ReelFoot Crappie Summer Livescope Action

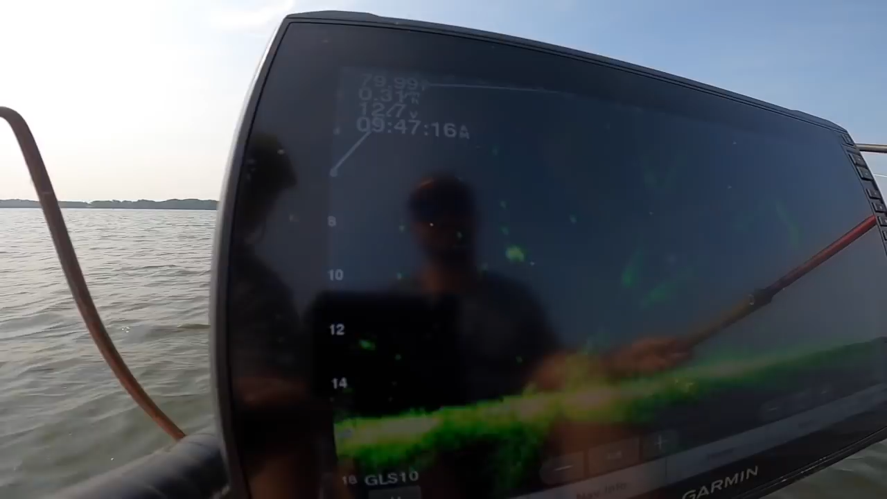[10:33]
oh yes that pop right there bam there you go
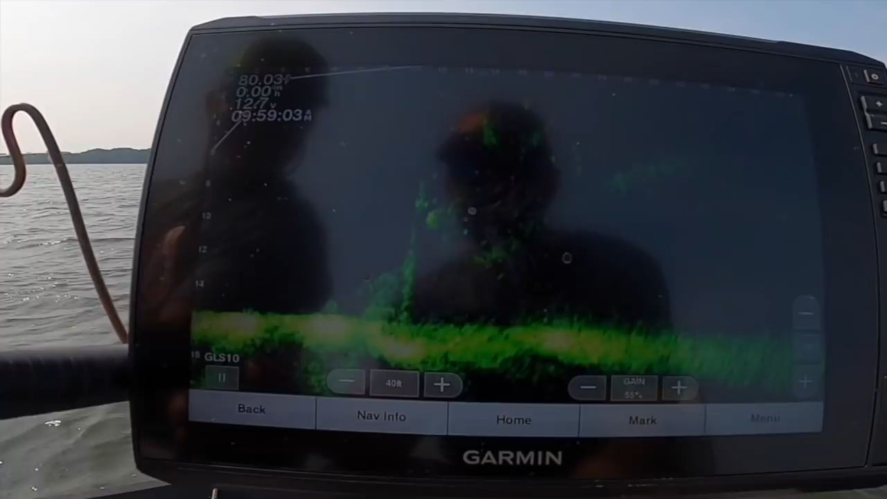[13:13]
there he is well he looked a lot bigger on there still fun you love the thump no matter what pro release that was awesome